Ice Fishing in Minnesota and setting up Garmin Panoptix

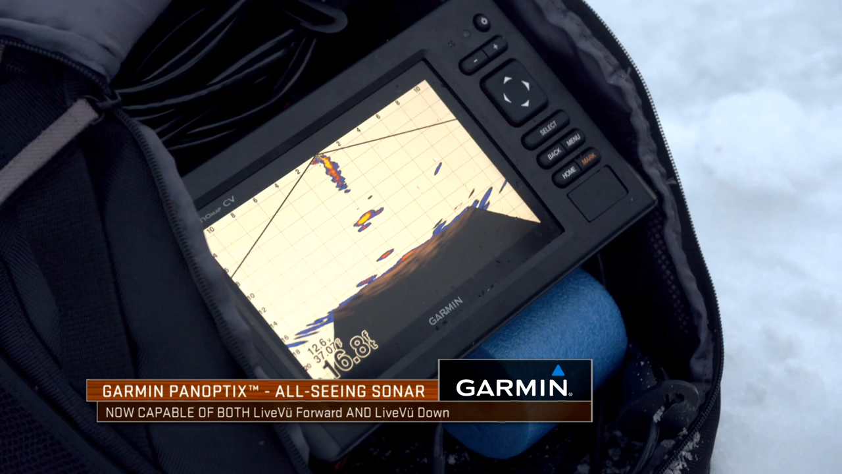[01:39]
But I haven't had a chance to get up and actually experience it.
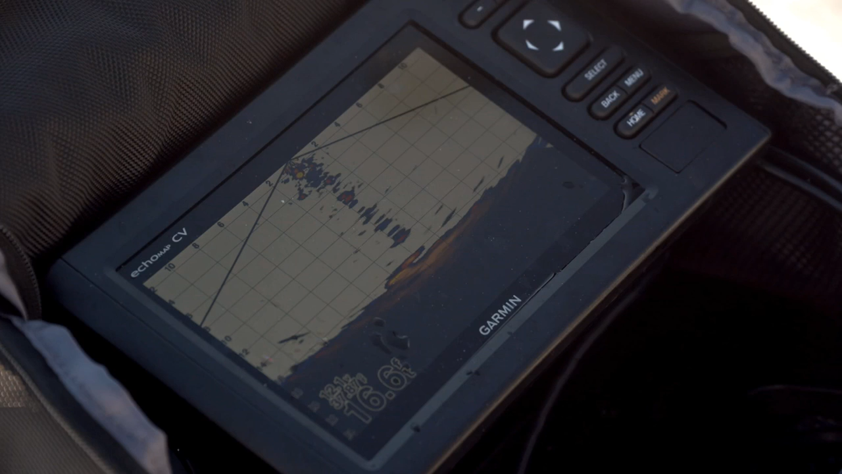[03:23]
On screen: depth 16.6 ft
Here he comes. Here he comes. Now, see how it's all become one? Yeah. Now just slowly lift.
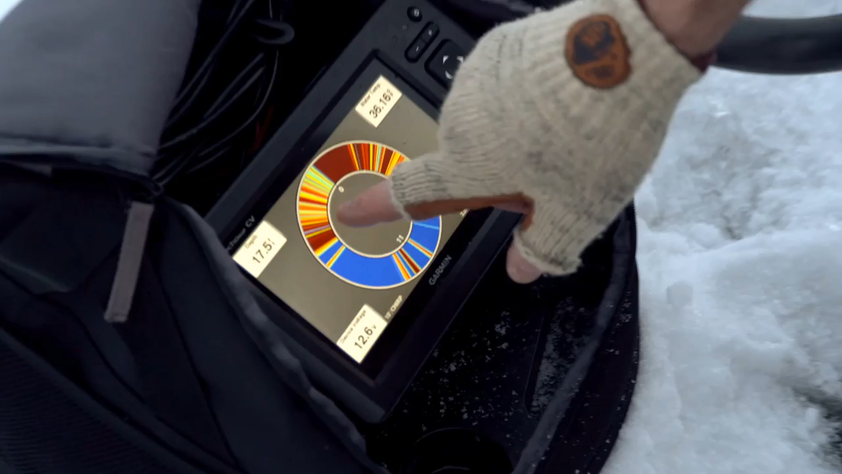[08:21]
For close to three decades now, ice lingers have been relying on electronics on ice.
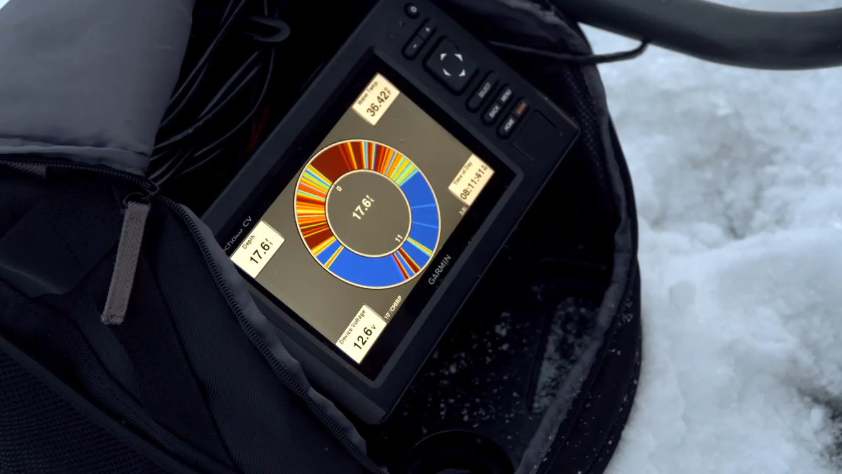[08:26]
Traditionally, flashers with narrow beam transducers allowed us to see small lures and the fish at the same time. But really, ice fishing electronics have gone through a massive transformation in just the last few years.
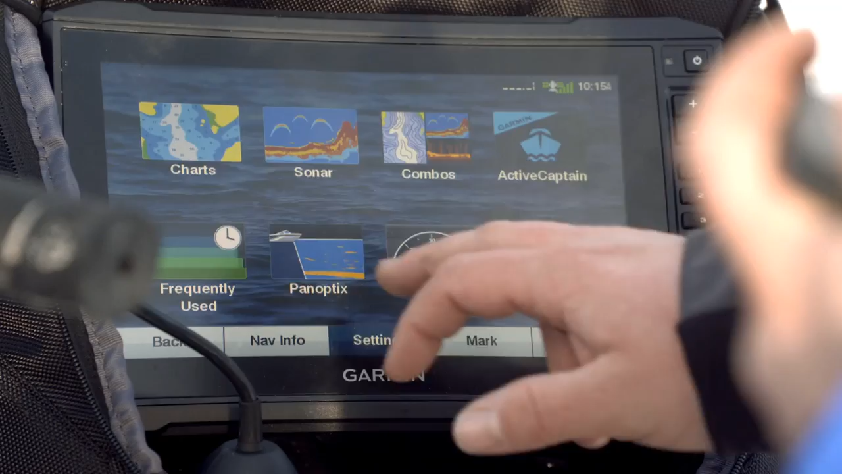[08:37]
You're starting to see a lot more GPS mapping packages on the ice that allowed you to get on the spots a little bit faster.
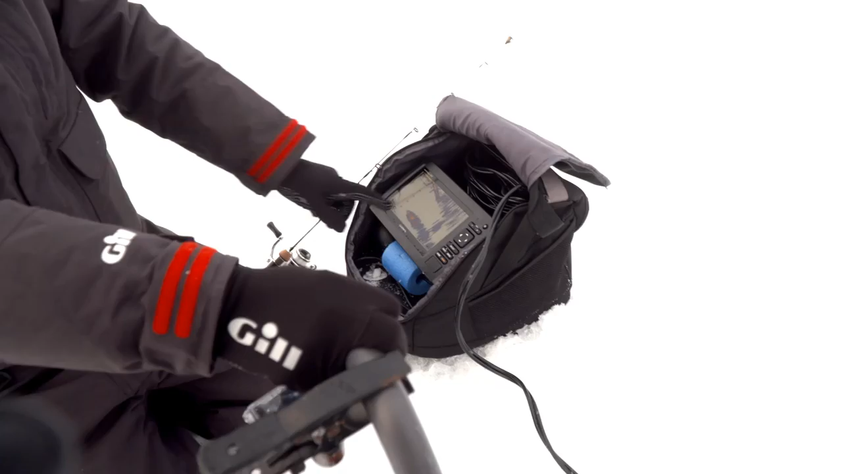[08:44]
And Garmin really broke through this year with the new ice bundle that allows you to use
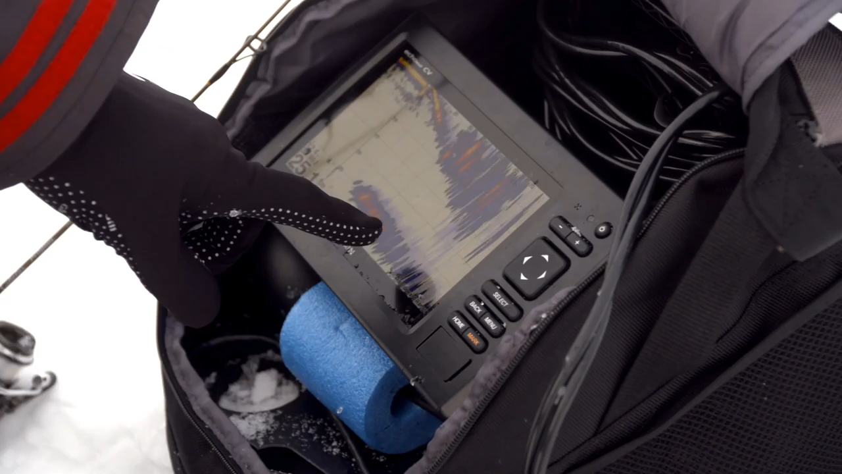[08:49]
Panoptix both live view down and live view forward in ways that
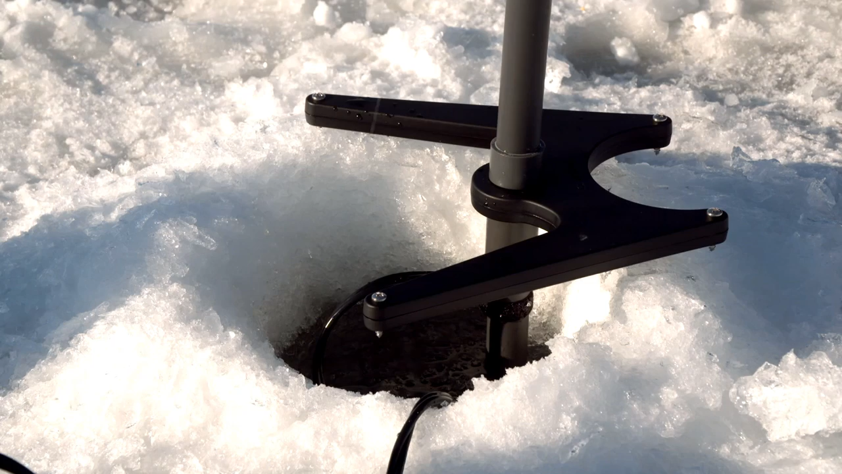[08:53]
other anglers and other fishermen simply haven't had or have been able to do ever in the history of ice fishing. Oh, he come up after it. See, he's coming in from the right. Yeah, you got it. Is he on there? No, he never did. Oh! Ah!
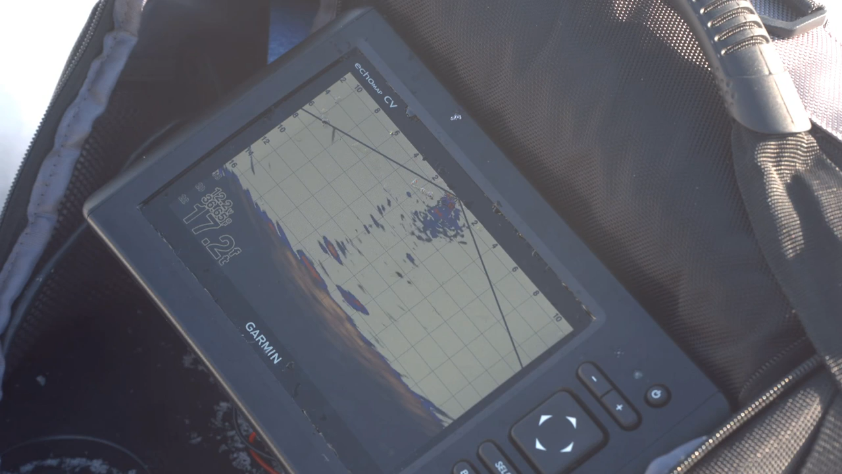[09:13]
I think he did get me. I think he ate my worm. He's coming this way now. Got him! Oh, yeah! Oh, that's a perch. That's funny. Look at him down there now on the bottom. That's too cool.
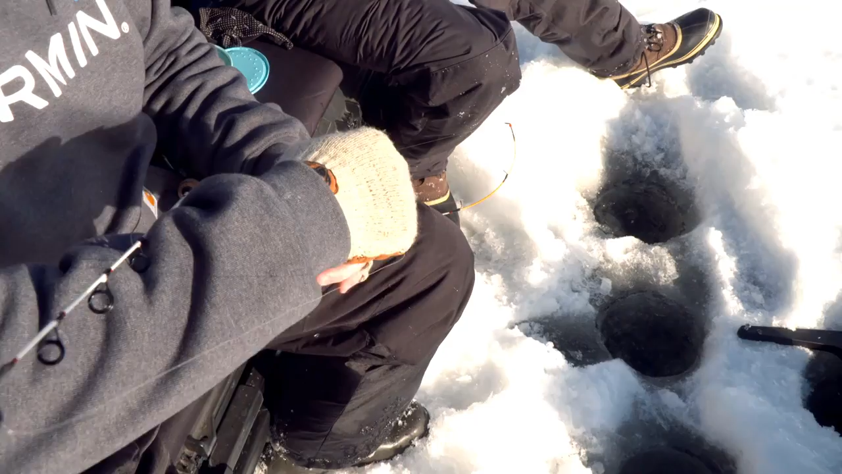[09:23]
He left mine. I took it away from him. He came over to yours.
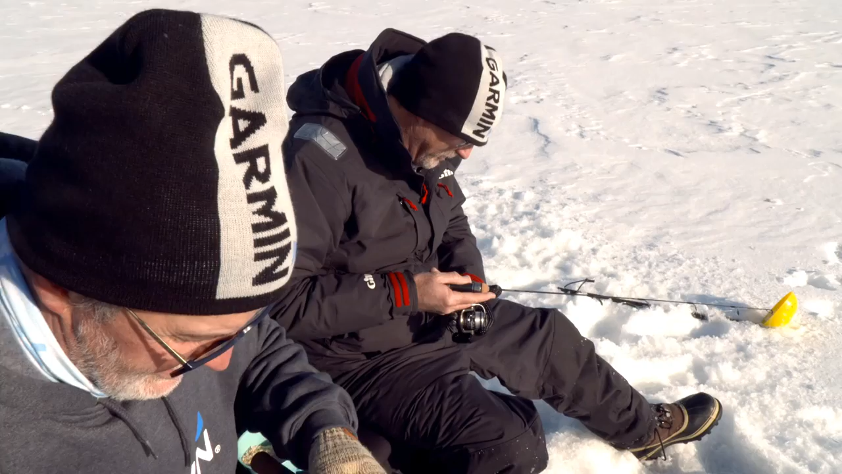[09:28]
This year we came out with the Panoptix ice bundle and what
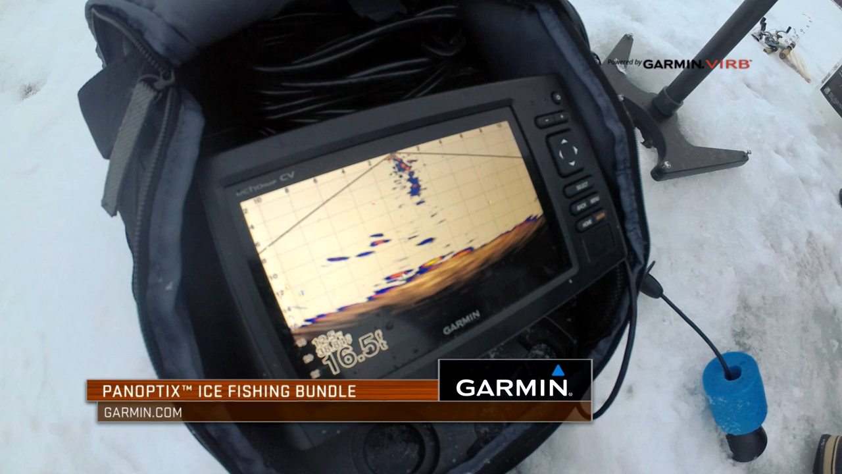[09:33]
On screen: depth 16.5 ft
the bundle's got is it's got our Echomap 73 CV unit in it and that's one of our best summer units that we are now using for the ice season
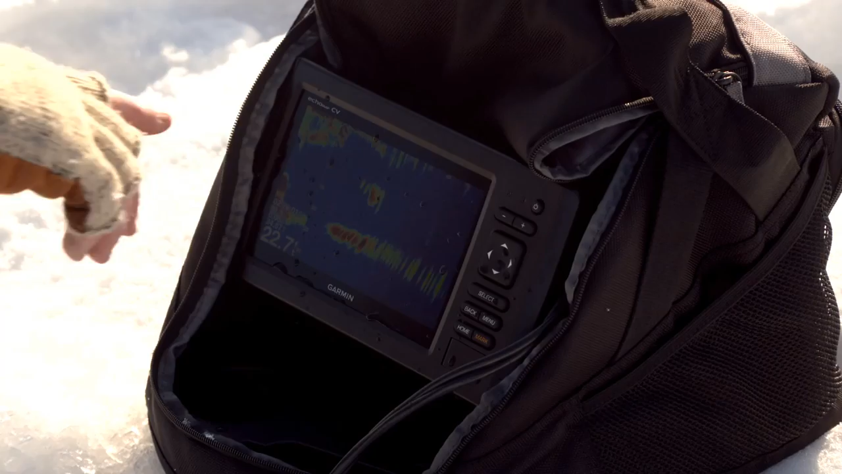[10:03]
Really been able to dial in on those crappies but of course the part we love to talk about and it's fun to use is the Panoptix and
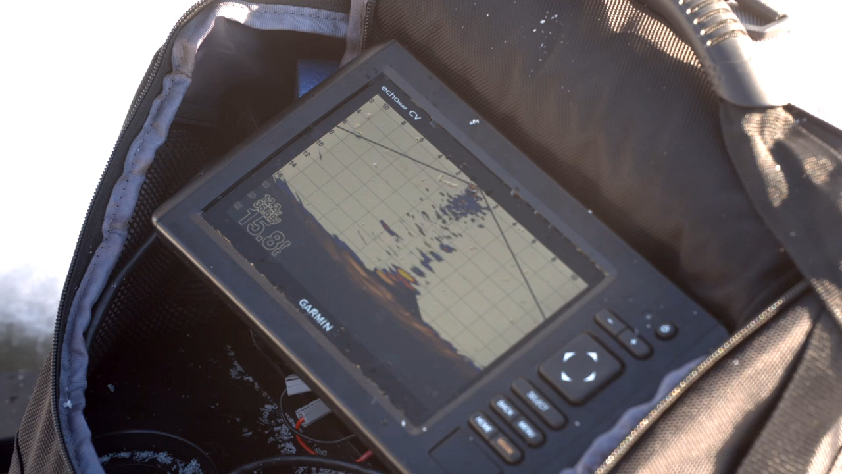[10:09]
now you know with the live view down mode you've got a 100 degree cone angle.
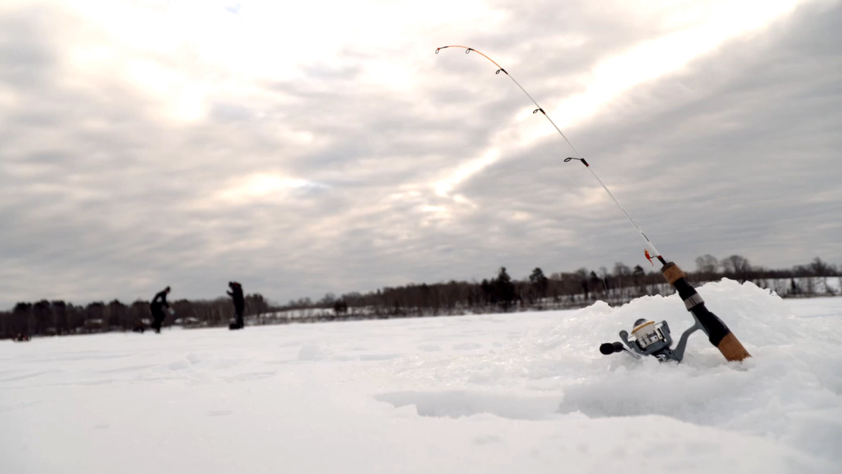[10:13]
You can see fish you know depending on the depth of water out 10-15 feet away from your
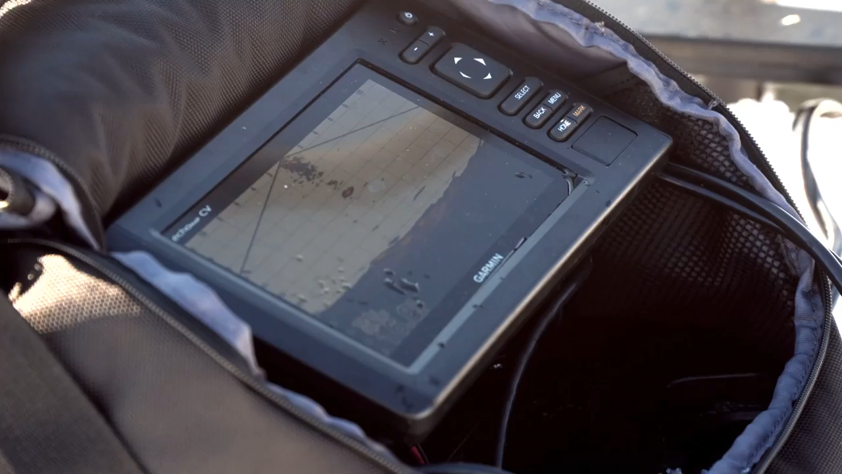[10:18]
hole and see the fish coming in and reacting versus just seeing that line on a flasher so the Panoptix live view down is awesome.
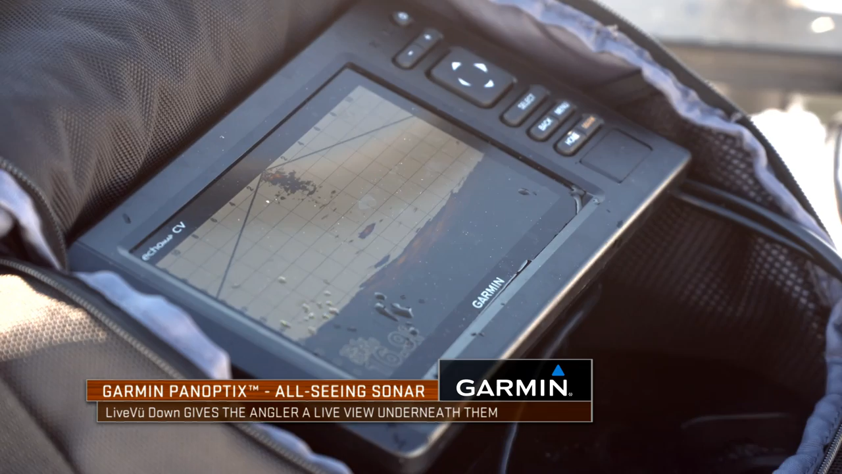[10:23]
You can see it and look to see the fish coming up to it right there. He's going to kind of become one he just turned and went away he didn't like it.
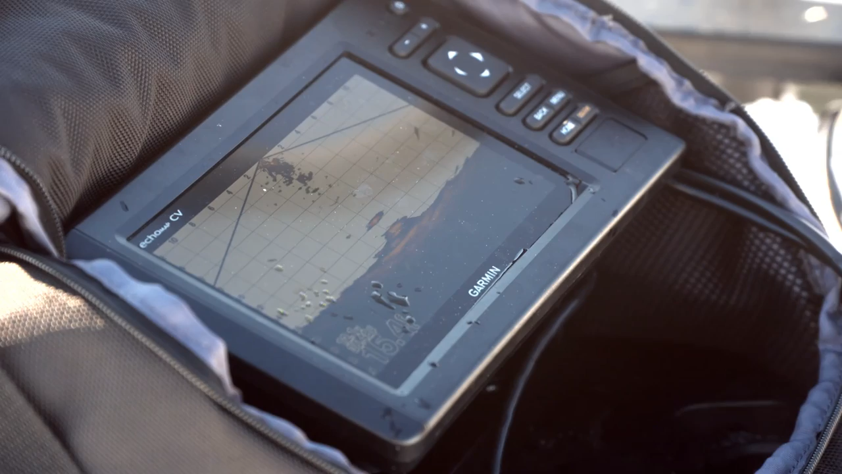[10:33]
So I'm going to drop it right back down on him and just kind of shake it a little bit. There comes one up at it right there.
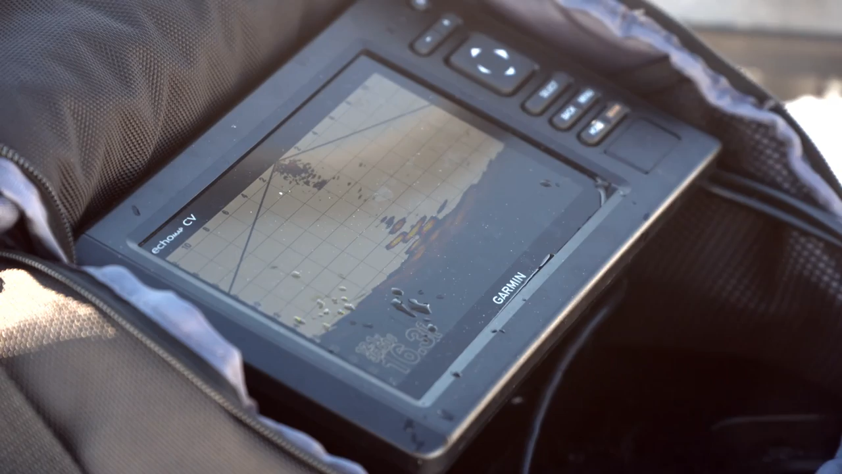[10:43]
Little bitty guy and I shook it and he swam off to the side there look at there's a bunch of them underneath. Don't you see the ground swell up? There's one right there and that's him. You can see the fish coming right up. It's going to be a small, small perch right there.